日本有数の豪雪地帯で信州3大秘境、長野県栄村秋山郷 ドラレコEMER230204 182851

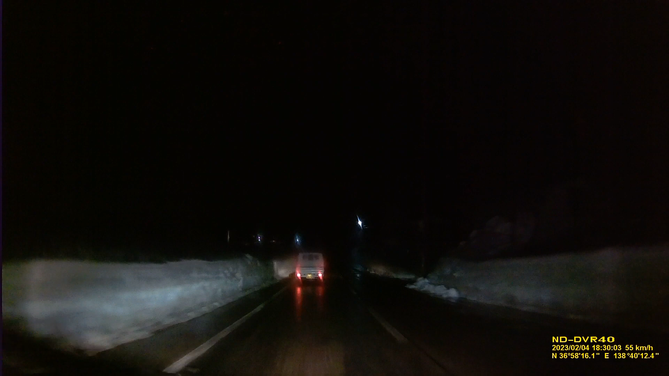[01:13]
この辺は雨みたいだね。気温も一度になった。